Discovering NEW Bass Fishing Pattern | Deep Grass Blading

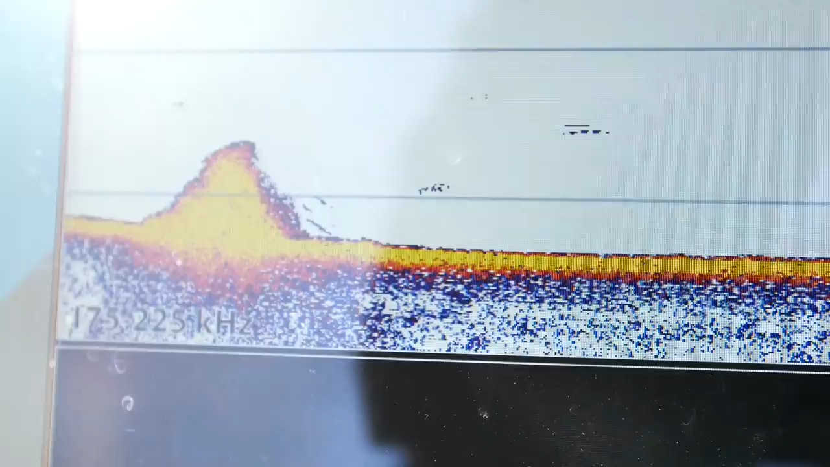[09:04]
Randomly out here. I've marked it on my GPS. I'm gonna go back with it, and just try to, like, jig up and down on it or something. I'm just using the side imaging. I found that, so I'm gonna go back over it and see if I can get on it.
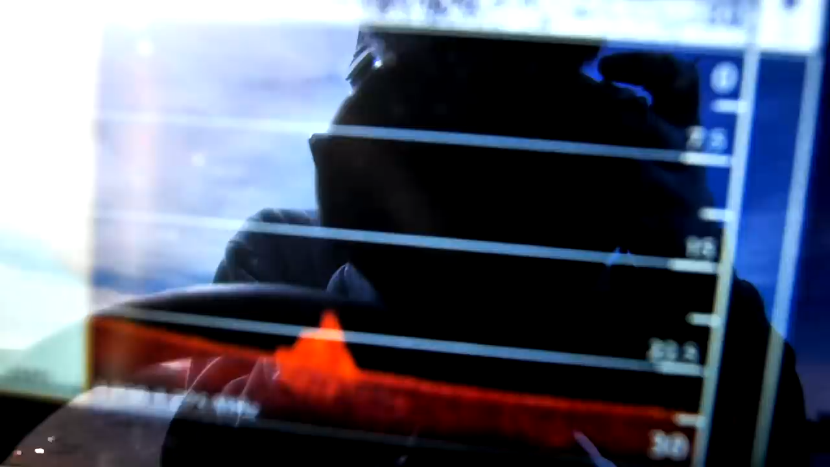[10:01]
I can honestly say that that fish right there I saw on the electronics.
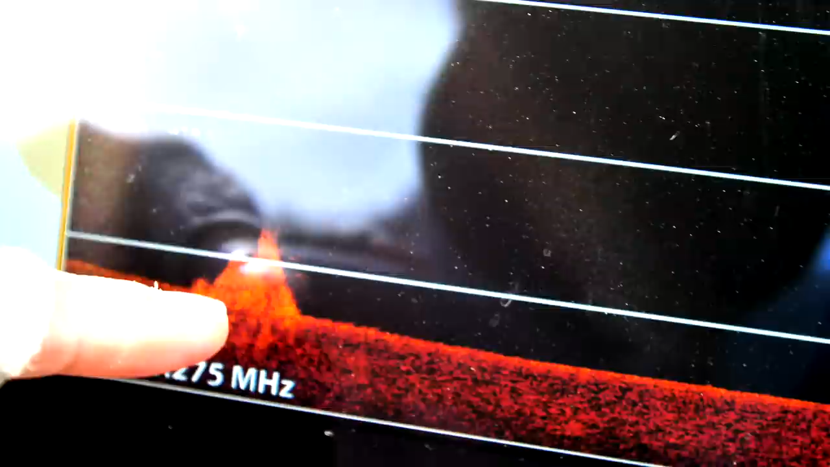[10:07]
I dropped the blade down. One hit it before. I missed him.
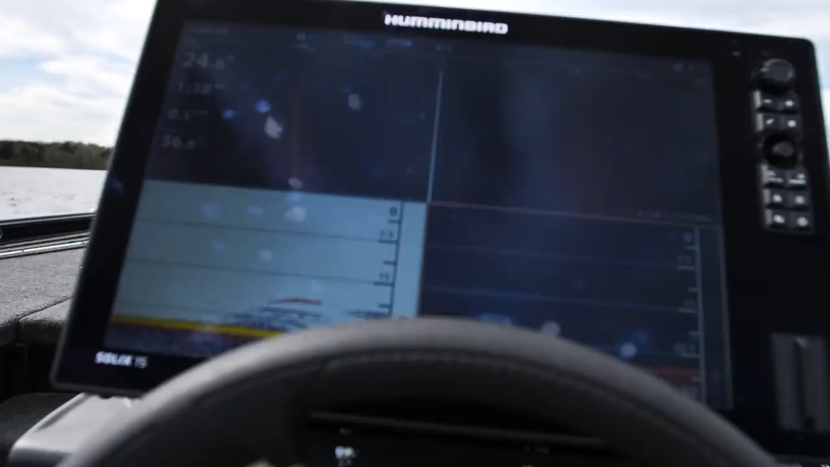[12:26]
Another grass area. A little deep spot.
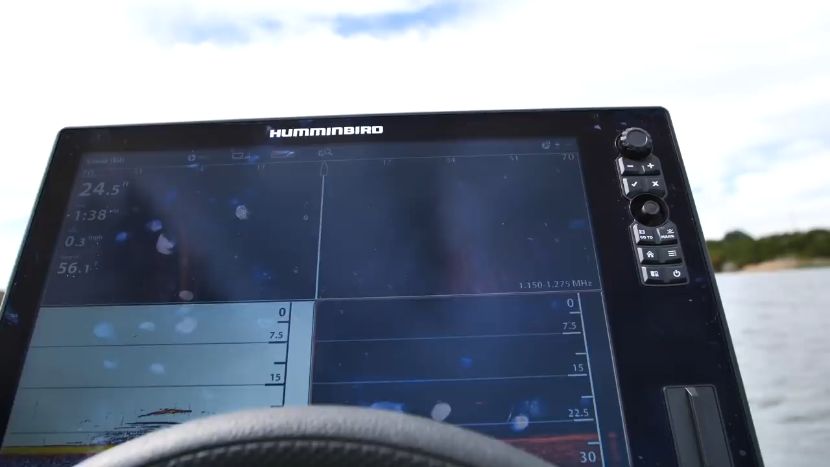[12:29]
Seems like 22 to 24 feet is where they want to be. But it is tough. I am not getting them inside of the vessel.